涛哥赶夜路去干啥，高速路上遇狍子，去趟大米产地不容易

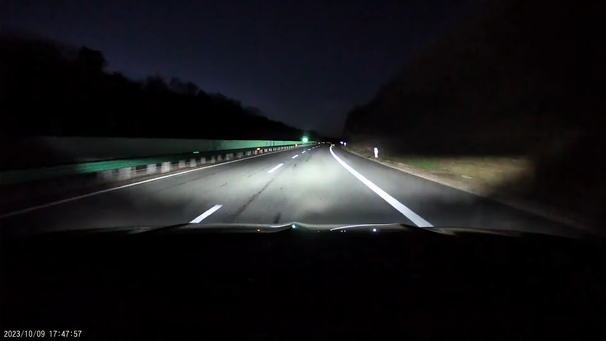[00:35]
差一点我就创上它你说要是真把它创了